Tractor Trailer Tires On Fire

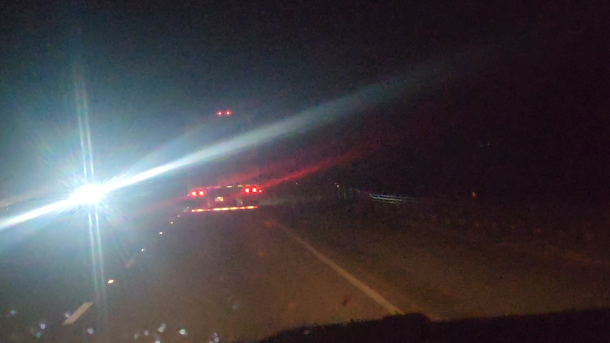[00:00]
So I was driving and I knew I smelled something right and I thought it was me, I thought something was burning on my car but I know it's his truck right here so I'm going to see if I can get this driver's attention but he got a burnout but he's still riding. He don't even smell it.